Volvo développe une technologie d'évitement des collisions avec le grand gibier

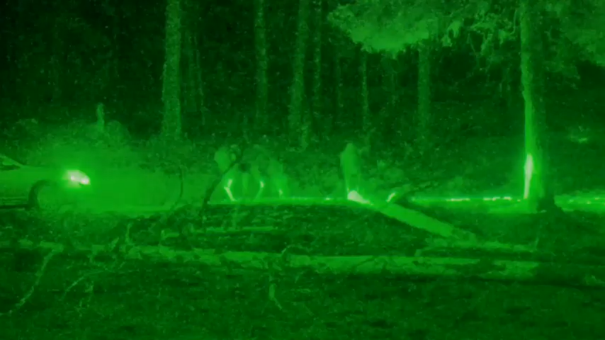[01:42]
Right now we are developing the infrared illumination of the system to be able to detect animals
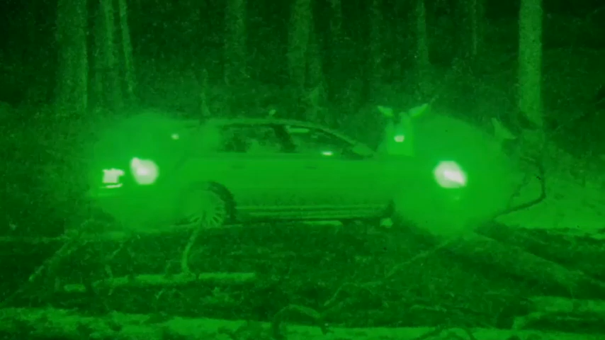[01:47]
at night and since most animal collisions occur in darkness it's extremely important to have night detection.